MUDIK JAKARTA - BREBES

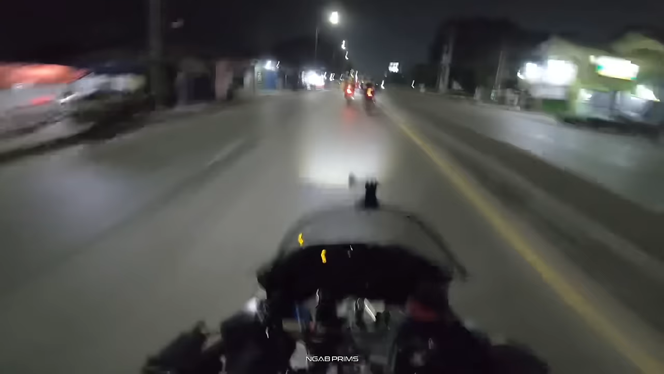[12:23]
ini udah mau masuk daerah Karawang ini jalanan bener-bener kosong lombong ya nikmat berdada-dada mungkin kita betot sekali-kali ya nanggung ya walaupun pada rem belakang kita betot ya wooo nikmat pisang coy ini Ninja coq aman
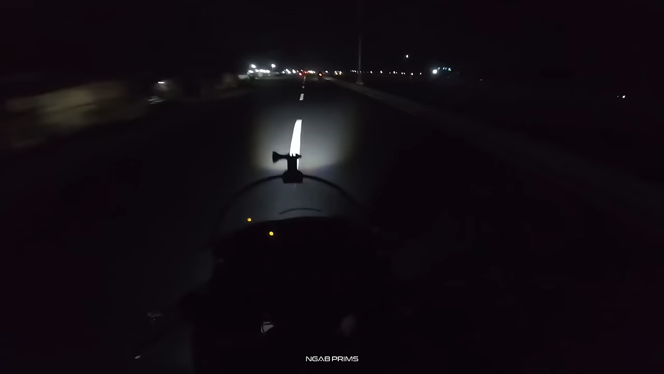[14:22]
mana tapi ini jalannya bener-bener enak pedada-dada ya tapi sayangnya lampunya nggak nyala tapi ini jalan bener-bener enak pedada-dada dari tadi tuh jalannya kematian nih wiii enak pedada-dada dan bencim gua masih belum berkurang satu batang puncu ya apakah racing ya dan ini banyak remang-remang nah ini kesukaan marmut, marmut kan juga sopir oke tuh ya remang-remang marmut ya lu suka keremang-remang nggak Maud? enak suka keremang-remang nggak?